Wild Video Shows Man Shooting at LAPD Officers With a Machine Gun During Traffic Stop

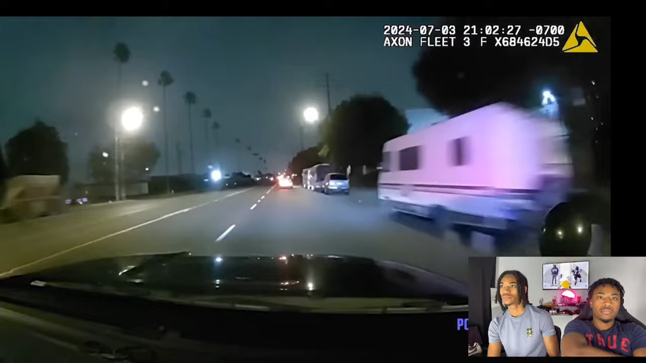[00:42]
Keep an eye out, make sure he's not crossing any of the other people. Broadway, north of Rosecrans. We're not trying to get pulled over. Do you want to call it a reckless or DUI if they take off? 445, right?